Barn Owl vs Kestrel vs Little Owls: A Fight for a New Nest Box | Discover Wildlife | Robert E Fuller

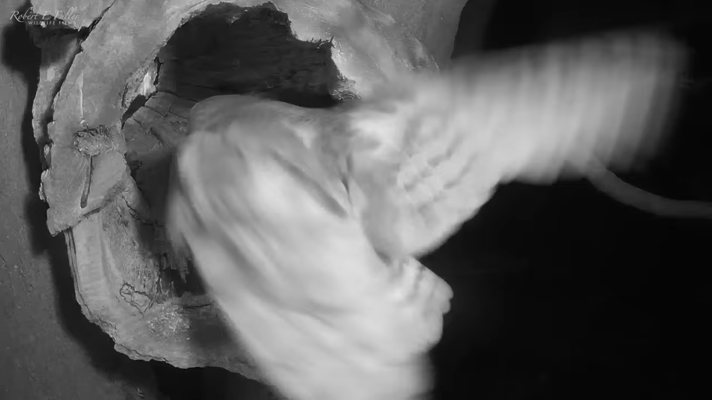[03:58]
A female barn owl. After a close look at the camera she heads in to look at the nest.
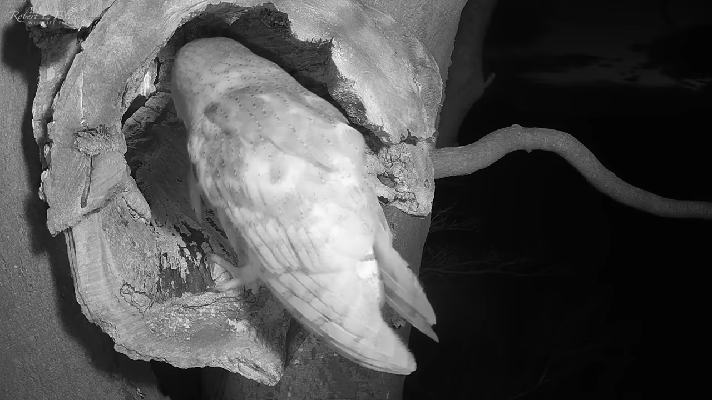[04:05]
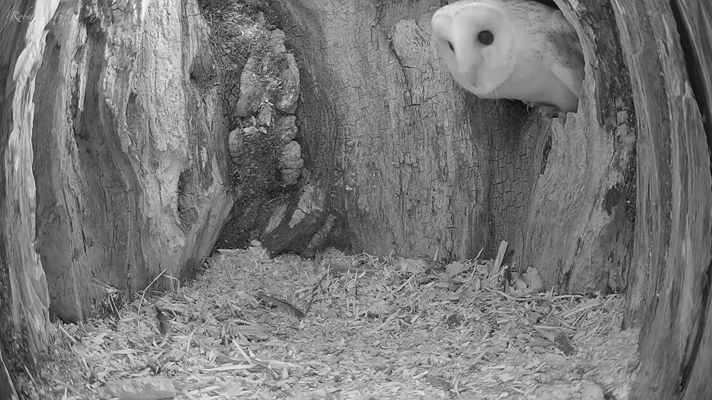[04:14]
She makes a clumsy entrance.
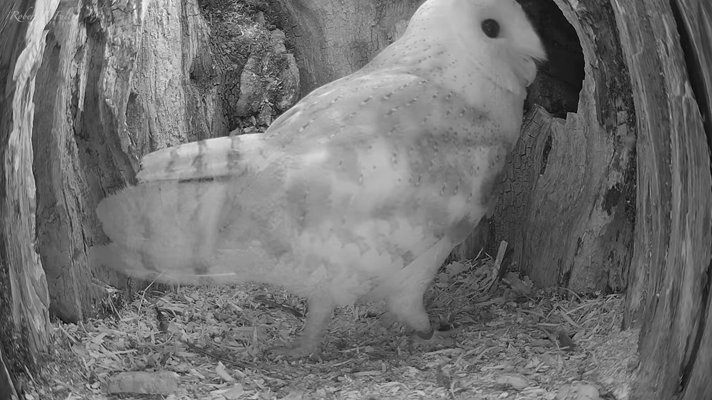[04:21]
She seems to take a liking to this spot. And as the female has a ring I was able to read her number.